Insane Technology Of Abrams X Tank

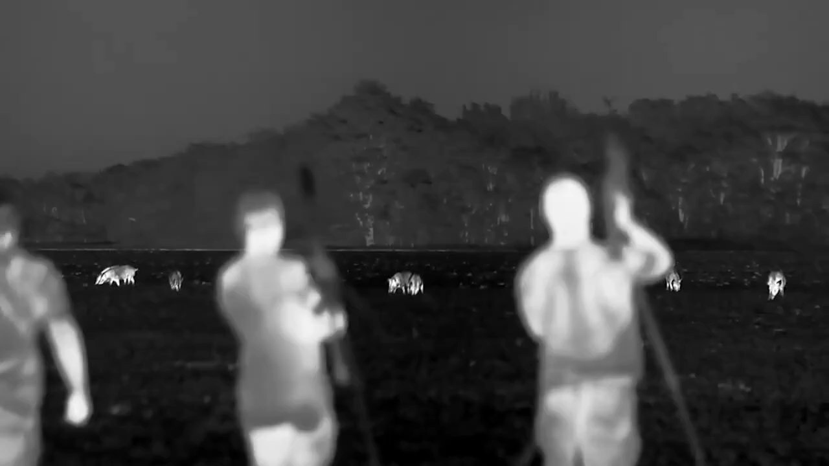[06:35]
which allow high resolution and a wider range coverage, targeting armored offensive strike missions, significantly boost these benefits.